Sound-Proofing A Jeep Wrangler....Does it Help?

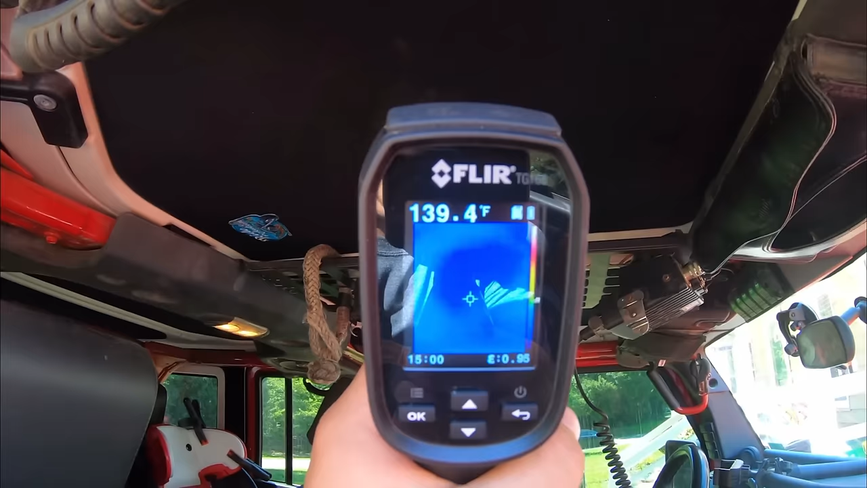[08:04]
On screen: spot 139.4°F
What we did or what I did was use a FLIR, like a thermal imager to capture a few before and after shots of the hardtop,
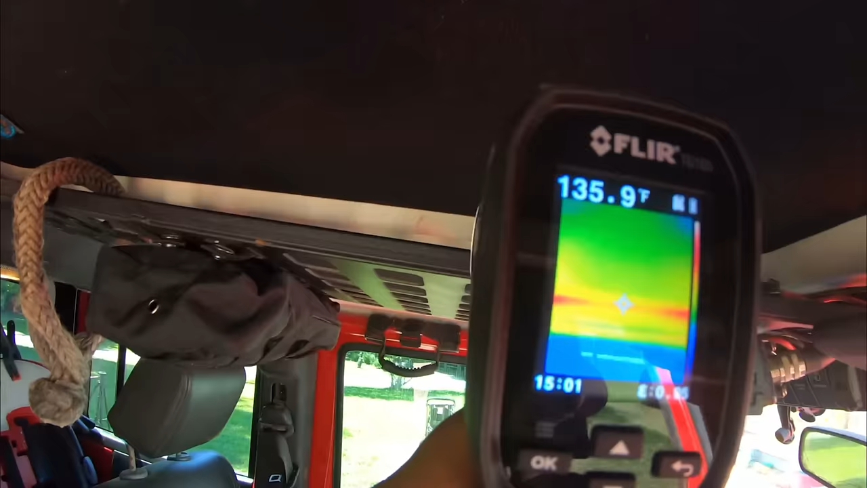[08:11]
On screen: spot 135.9°F
both the cool and the hotspots of it. And you can see how much of a difference these headliners make from that video.